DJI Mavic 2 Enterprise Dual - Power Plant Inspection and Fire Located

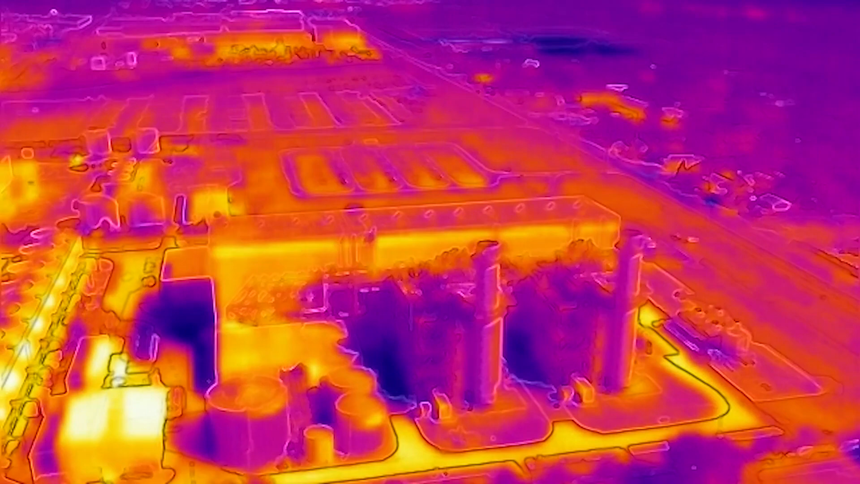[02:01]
I'm going to switch back and forth between RGB which is the color and the several different palettes that come standard with the Mavic 2 Enterprise.
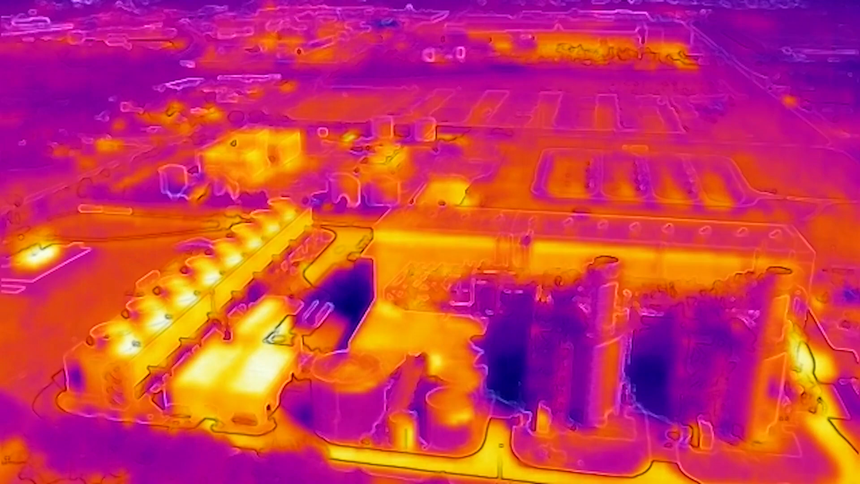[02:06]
So this like I said was hot metal now we're back to RGB or
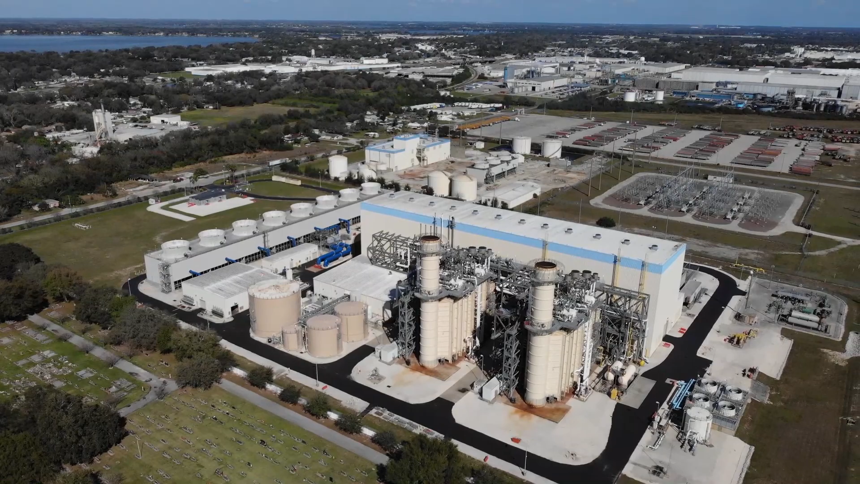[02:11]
visible and then I'm going to go ahead and start switching through these several different palettes here. It only comes with four so this one is the like the Globo and the Lava.
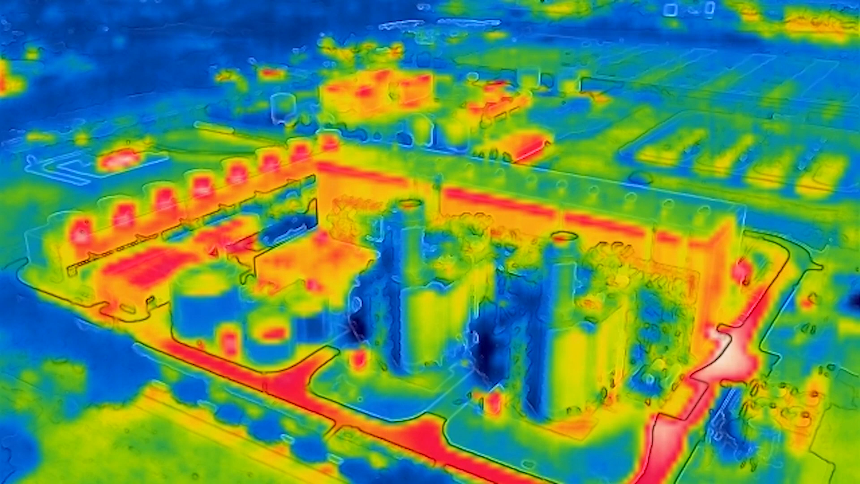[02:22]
This one right here is the cool palette so it's sort of like the ice or the cool palette that you would have in the XTs.
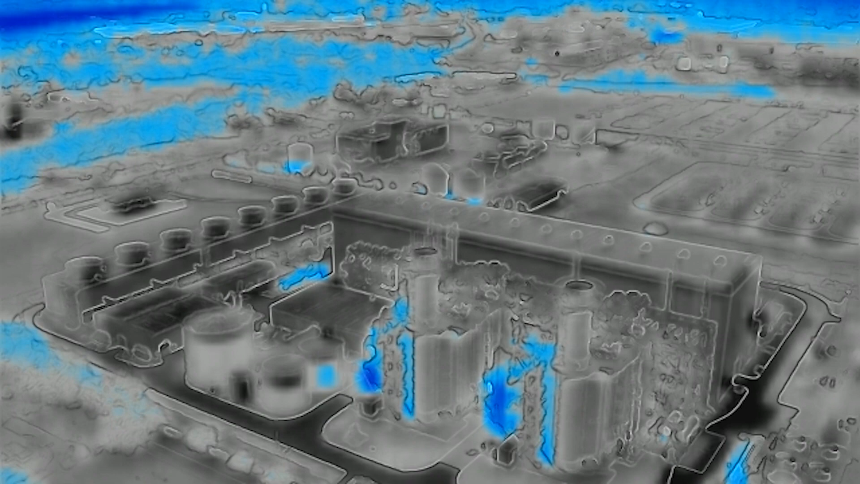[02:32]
It shows you the coldest spots. Now we're going to go ahead and switch over.
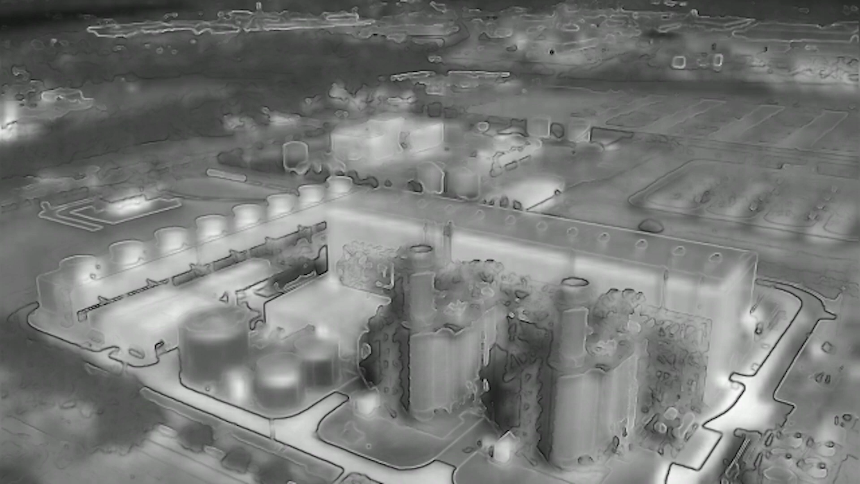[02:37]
This is a standard white hot palette.
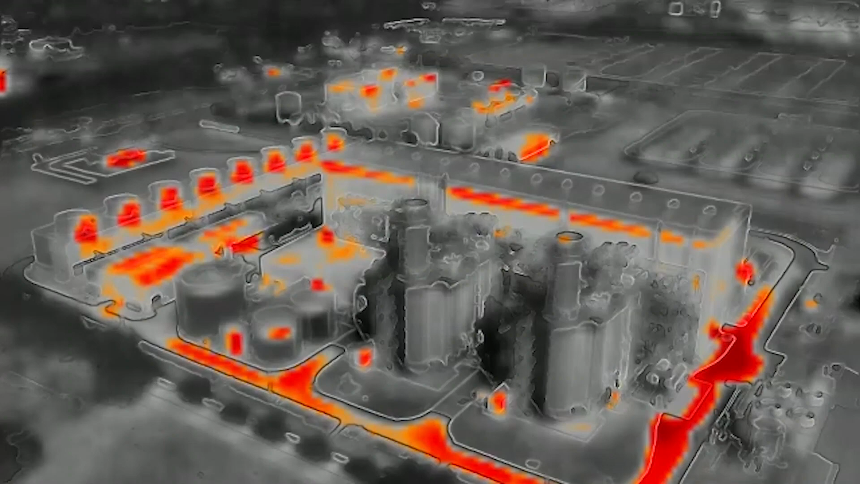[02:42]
This is red for the hottest spots so we showed you the coolest spots now we're showing you the hottest spots. And again we're back to the standard FLIR image.
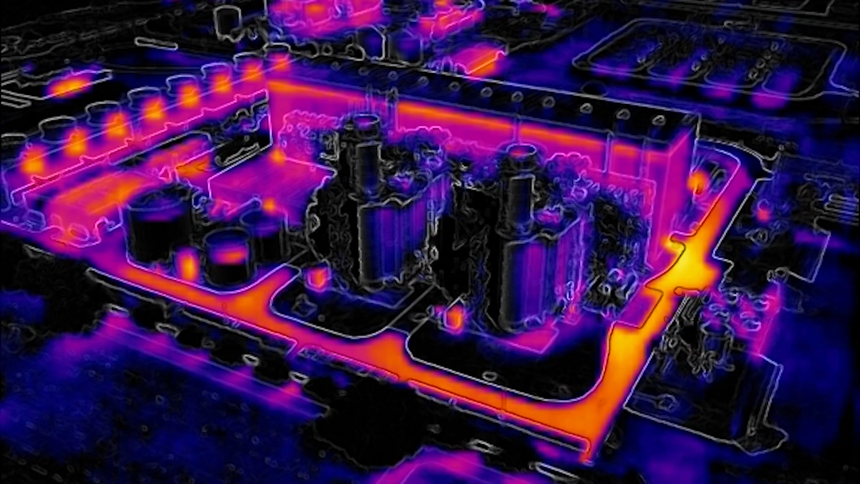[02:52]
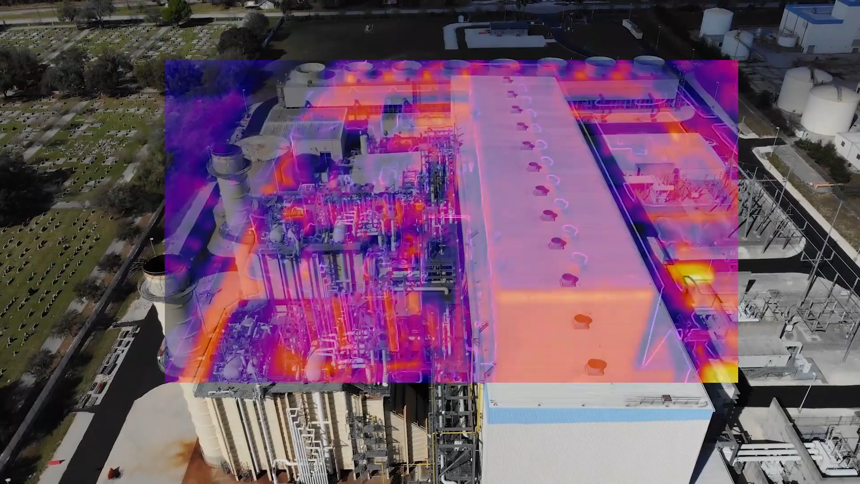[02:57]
Now this right here I actually used opacity to show you the different shots so that way you can see the color with the thermal overlaid onto it.
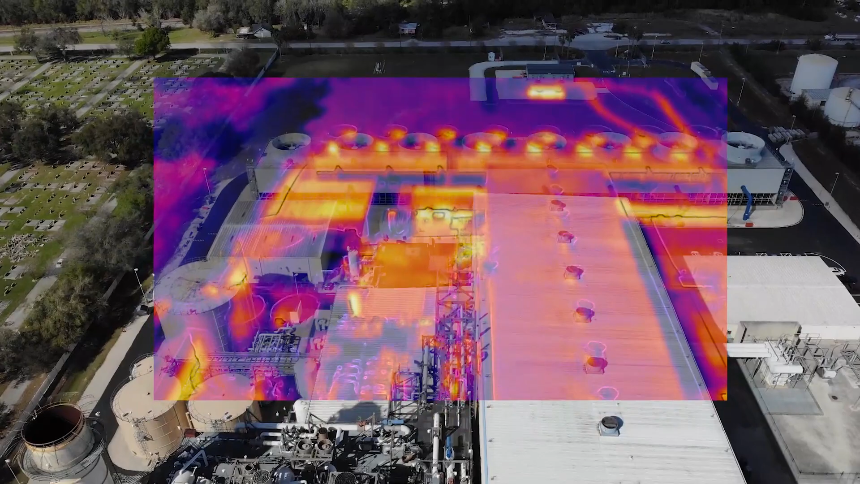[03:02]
Kind of give you an idea of what you're looking at. And I moved it around a little bit there in Premiere Pro.
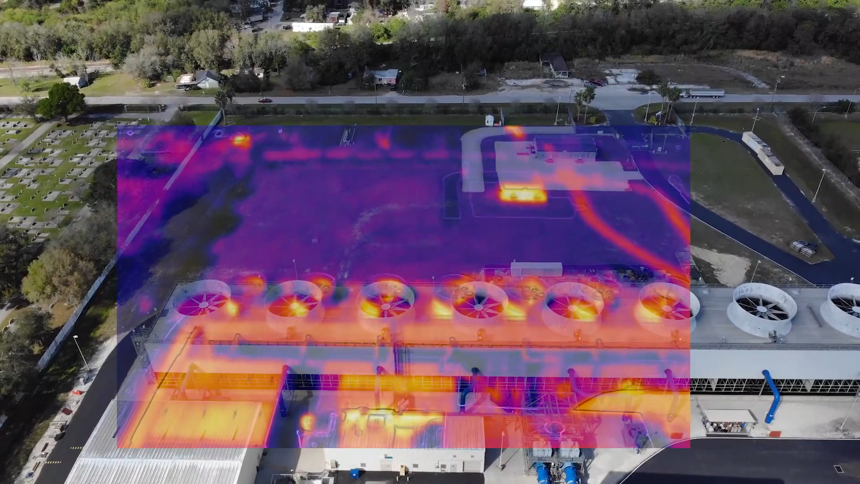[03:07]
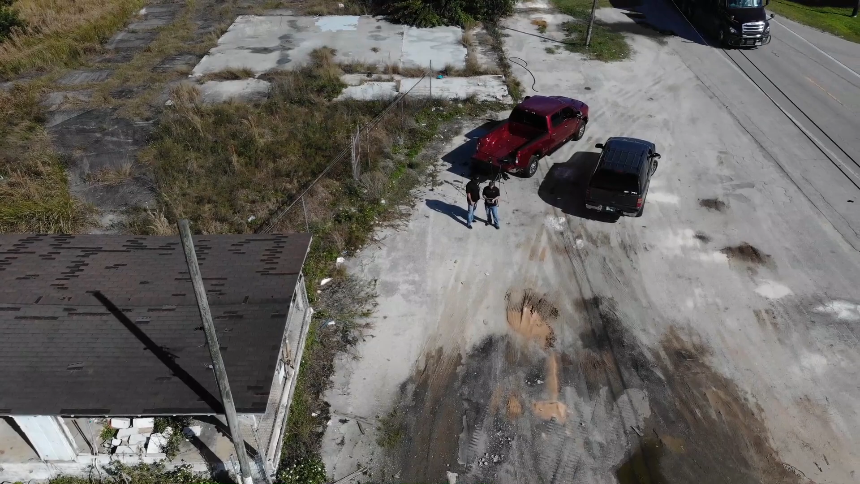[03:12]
This is a really interesting shot right here and I included this in the video because I wanted to show you this is actually Mike and myself standing down there where we were flying from right outside the parking lot of the power company.
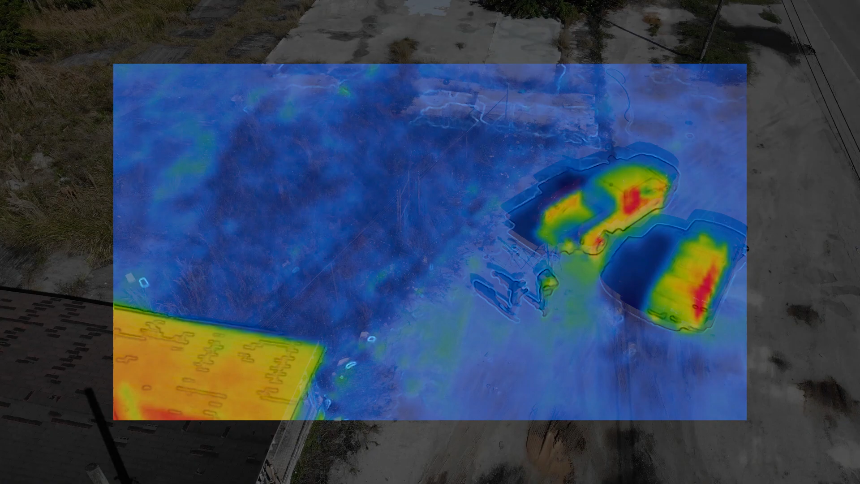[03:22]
And you can see the hot roof on the little shed that was there beside of us in our vehicles.
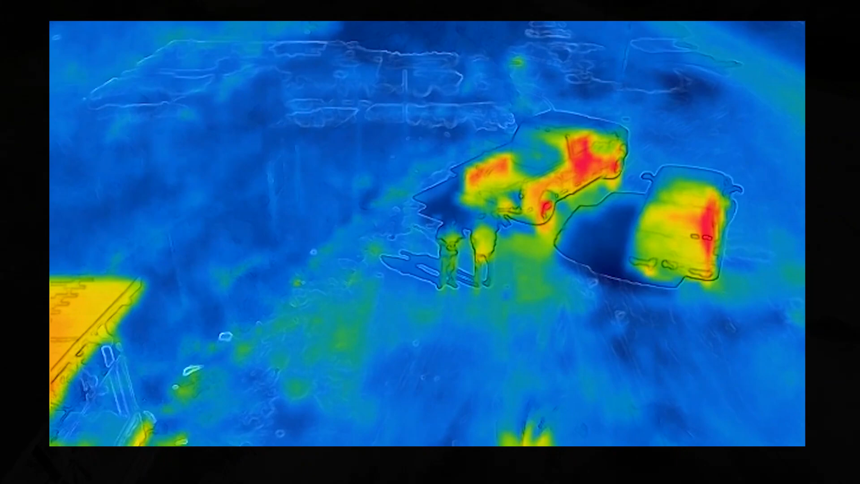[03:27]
But whenever I fly down here and go into the full thermal palette Mike and I were both wearing
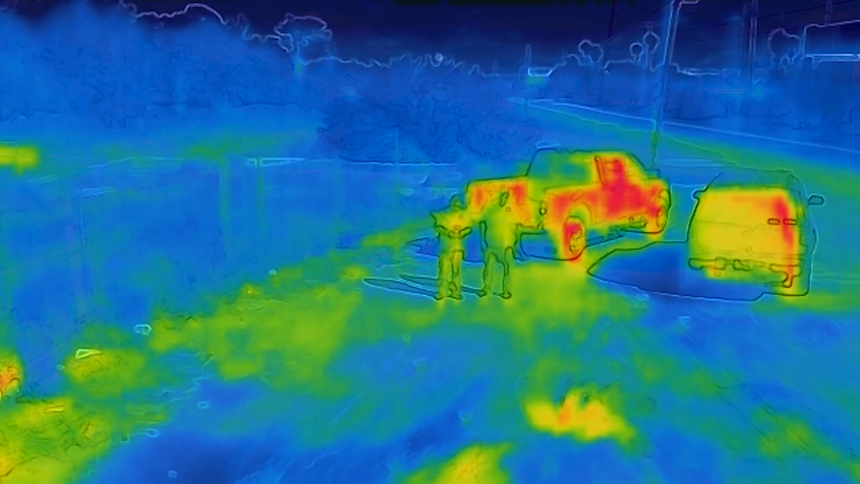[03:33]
black shirts today and his was actually showing a little bit more heat.
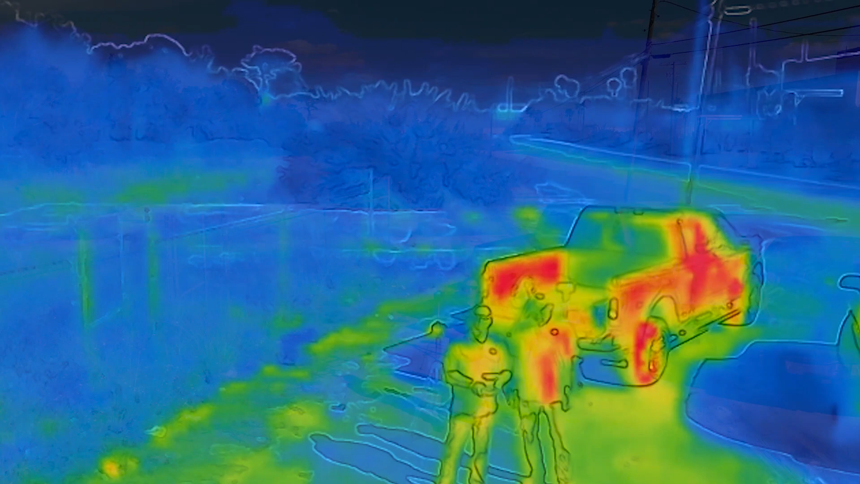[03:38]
It was you can't see it because we wasn't able to screen record with the crystal sky five five today we were having some issues out of it.
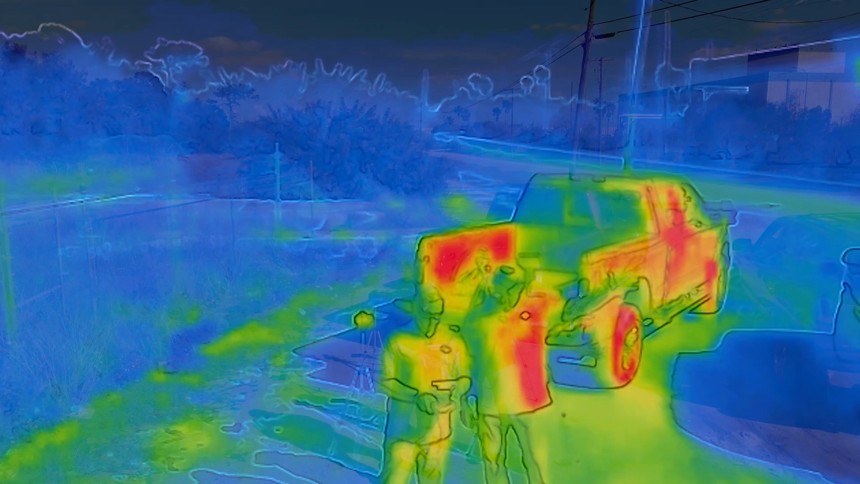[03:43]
But his shirts actually showing hotter than mine and I put my actually put my
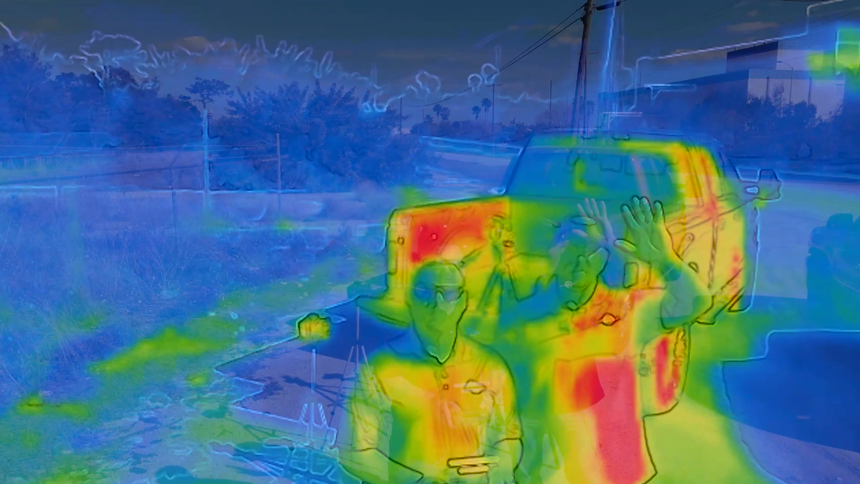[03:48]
hand over on his side to see if he's feeling hotter there but it was showing 113 degrees on
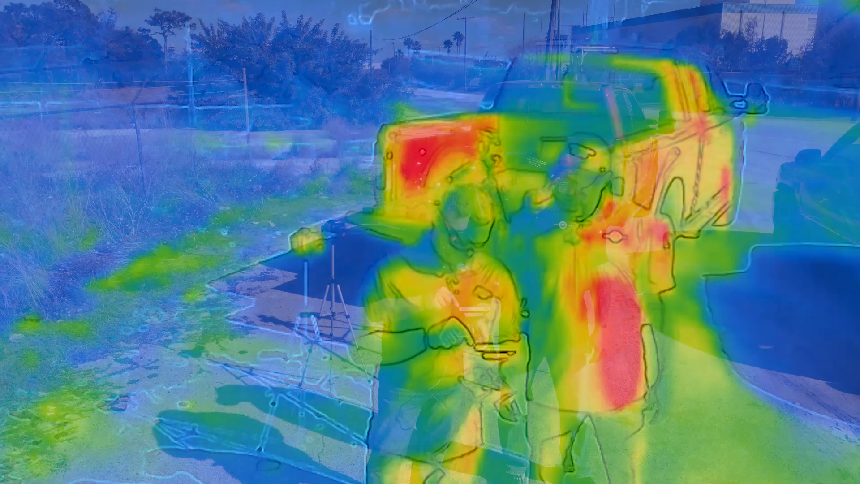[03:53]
his shirt from the sun hitting his black shirt right here and you can you can see that we both had on black shirts.
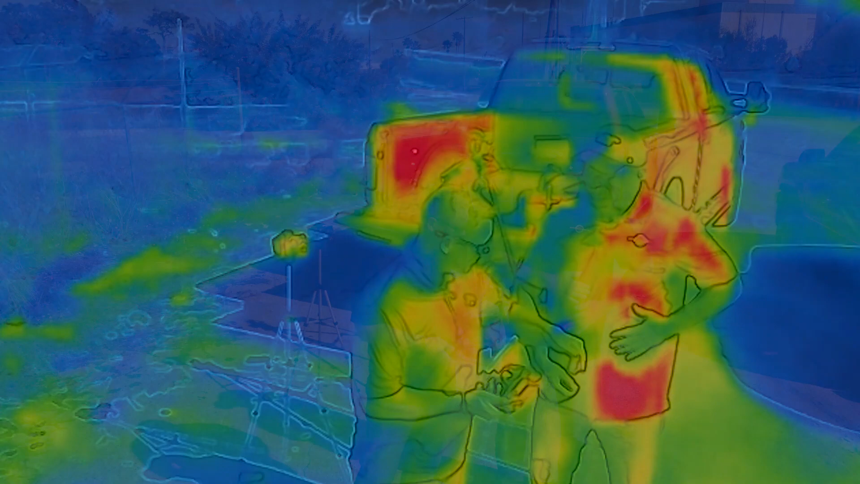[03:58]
I put my hand over there just to say you know whoa why are you showing 113 degrees on your stomach.